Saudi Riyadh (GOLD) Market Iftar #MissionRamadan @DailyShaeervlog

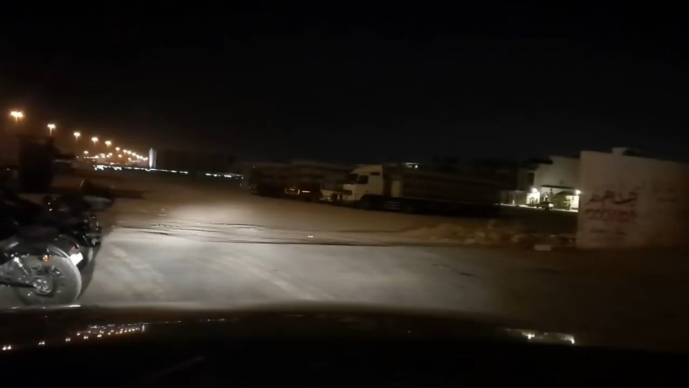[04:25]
اور جتنا ادھر تین بائک ہے پھر آگے جا کر کے دو بائک ہے پورا بی ایم ڈیو
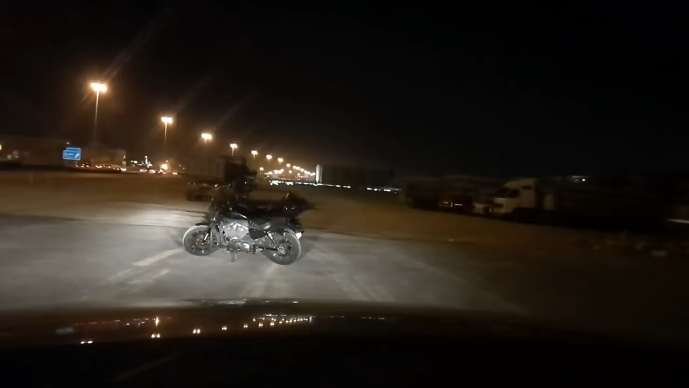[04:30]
ہرلی ڈیویجن ماشاءاللہ یہ دیکھ سکتے آپ یہاں کھڑے ہوئے یہ
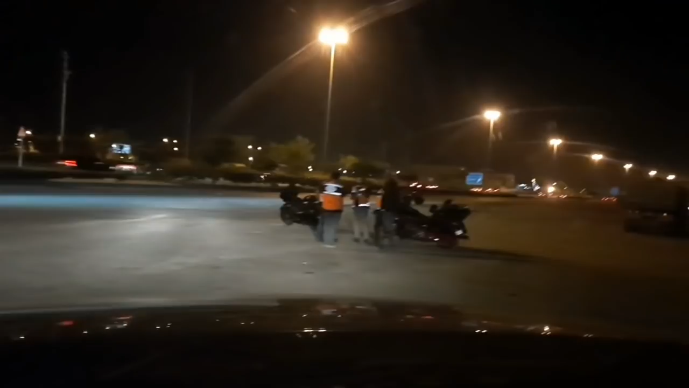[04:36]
لوگ بہت بہت بہت بہت گروپ ہے یہاں پر یہ جو ہے
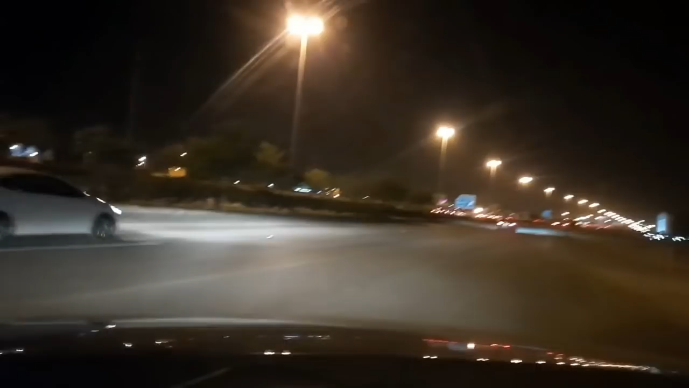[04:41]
کام یعنی پتہ نہیں یہ شوک کے لیے کرتے ہیں یا ایڈویجن کے لیے کرتے ہیں کیا کرتے ہیں اللہ ہرلی ڈیویجن ہمارے گروہ کر کے ہے جدہ میں گروہ ویلوگ انہوں بھی ویلوگ بناتے ہیں وہ بھی ہرلی ڈیویجن کے گروپ کے ممبر ہی ہوں گے ممکن ایک بار میرے کو اس مسجد میں ترابی پڑھنے کا موقع ملا تھا یہ والی مسجد میں میں
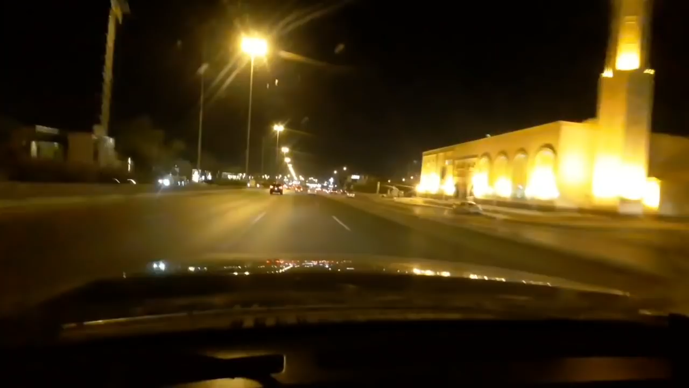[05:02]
ایک بار ترابی پڑھ چکا ہوں الحمدللہ یہ کنگ سلمان روڑ پہ ہے اور آگے جو میں آپ کو بتایا تھا جو آپ کو سائن بورڈ دکھ رہا ہے وہاں تک جو ہے سو کا سپیٹ کا لیمیٹ تھا ابھی دیکھو یہ پورا وائن ٹوئنٹی کا لیمیٹ ہوگا یہ وہ اسے ائرپورٹ روڑ ہے سیدھا سیدھا آپ کو لے جائے گا ائرپورٹ یہاں سے آپ ایکزٹ لے لوگے تو جائے گا کنگ فہد روڑ سینٹر سیٹی یہاں سے رائٹ لیں گے تو جائے گا سینٹر سیٹی کنگ فہد سٹریٹ
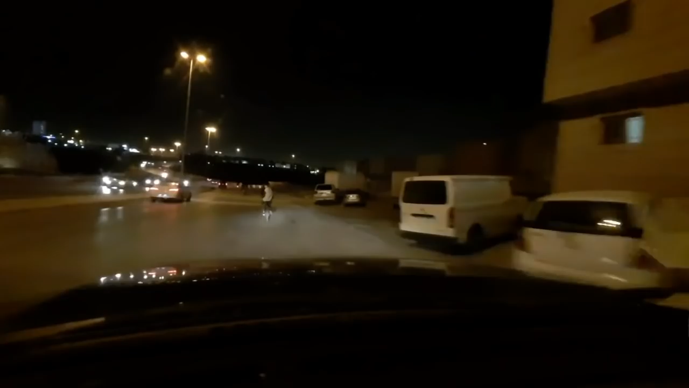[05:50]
یہ سائیکلنگ کرنے والے لنڈے کیا واد ہے کیا واد ہے جابردست ماشاءاللہ اچھا سا گروپ ہے ان کا چنو ان کو تھوڑا سا کٹ مار کے نکلتے ہیں ہم آگے دیکھو دیکھو دیکھو کئیسے نکر رہے ہیں گاڑیوں کے بیچ بیچ سے
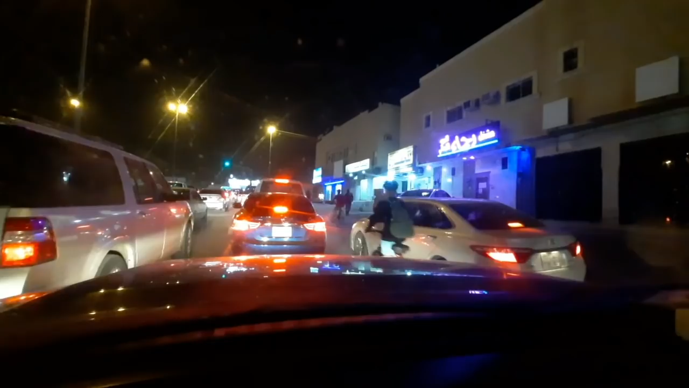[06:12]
گاڑیوں کے بیچ بیچ سے نکر رہے ہیں یہ لوگ ان کو بھی سیدھا ہی جانا ہے چلو بھائی تم آ جاؤ گے میرے یوٹیوب چینل میں آج انشاءاللہ